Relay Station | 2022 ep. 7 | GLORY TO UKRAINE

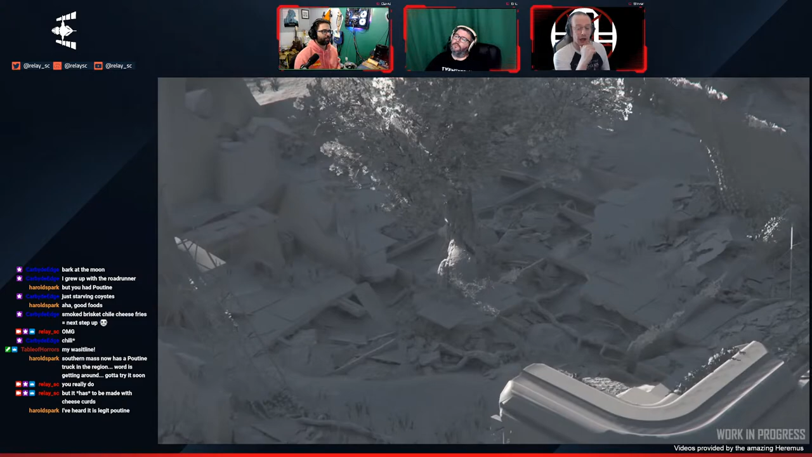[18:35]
You were actually talking about these outposts. It's another one of those ones where they're just able to add a story just with these ruins, just that on its own.